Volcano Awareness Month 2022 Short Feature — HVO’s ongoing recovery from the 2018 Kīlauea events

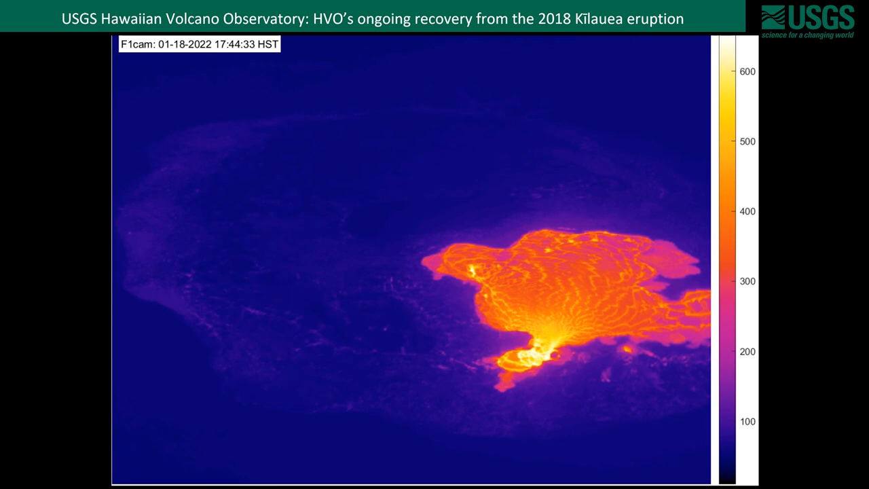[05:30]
And also, this provides a rich database of images through time so that we can make more advanced calculations in addition to the situational awareness on demand.